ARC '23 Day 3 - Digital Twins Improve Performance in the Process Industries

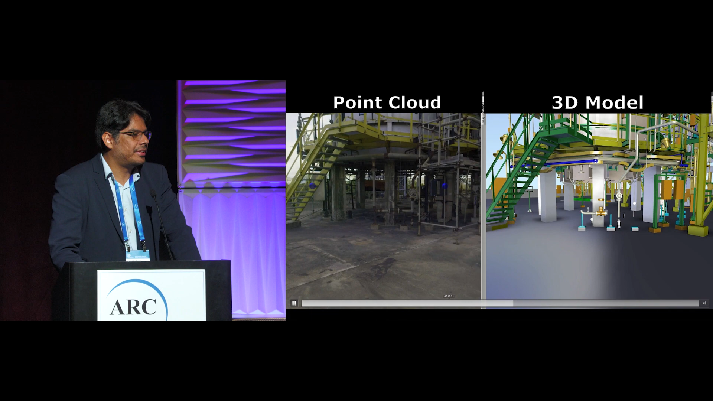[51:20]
So here is an example. We scanned a unit and we can compare side by side the visualization of the point cloud in the left and the 3D model in the right.
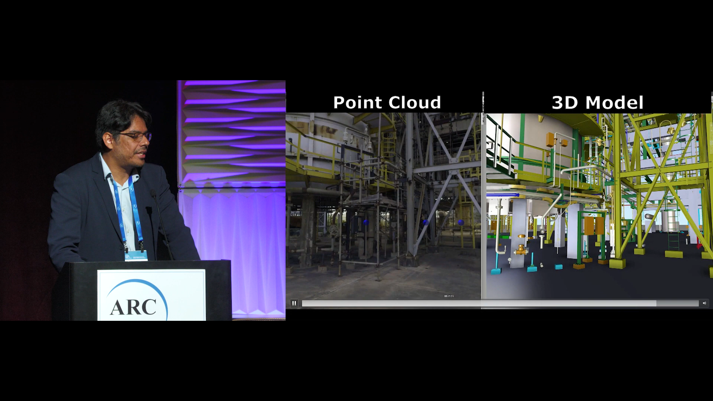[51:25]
And we can verify what's the difference between the field and the as-designed project.